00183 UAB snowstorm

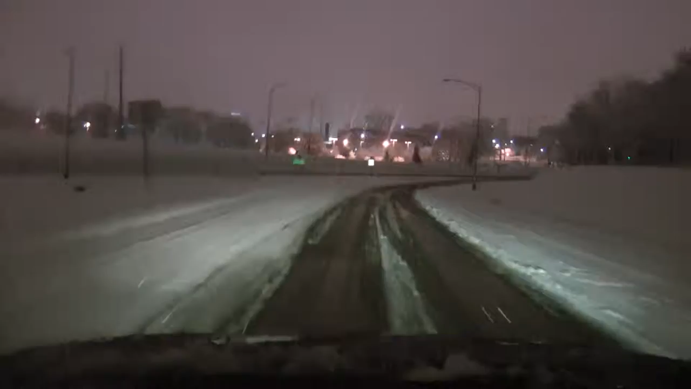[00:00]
Okay, getting off at the UAB, exit, snow storm, what is it, it's February 12th of 2014, I think, just been in the middle of the storm, now we can't stop, right, there's no way, here's some over here.